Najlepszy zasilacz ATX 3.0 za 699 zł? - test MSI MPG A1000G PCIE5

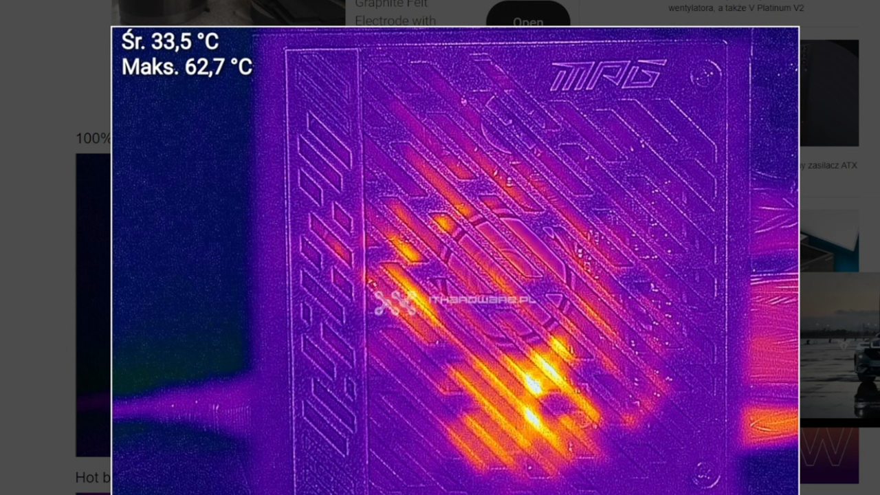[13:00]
On screen: max 62.7°C
Analiza termowizyjna, 100% obciążenia, 62,7 stopnia Celsjusza. Z tyłu natomiast 68,8. Jak widać zasilacz nie przegrzewa się, mimo nawet tych mniejszych rozmiarów, aczkolwiek mogło być troszkę chłodniej,
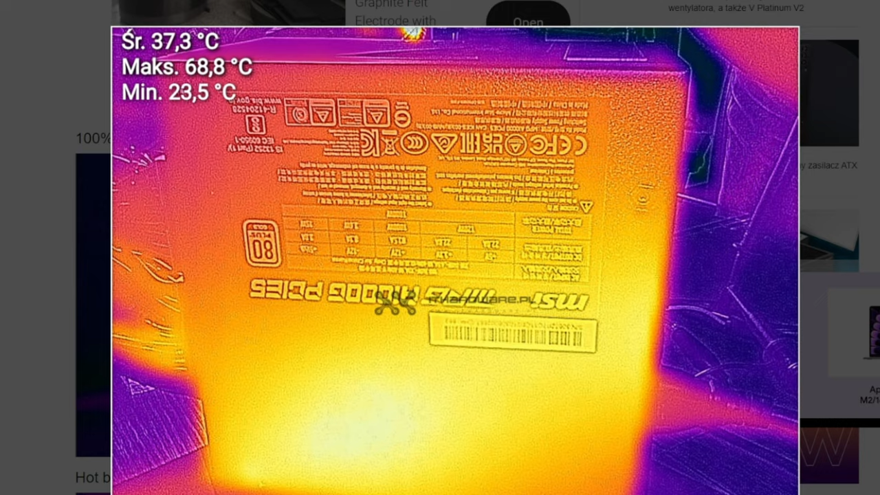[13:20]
On screen: max 68.8°C, min 23.5°C
ale nie myślą czego trzepiać. Słuchajcie, trzeba podsumować, co wiemy o tym zasilaczu.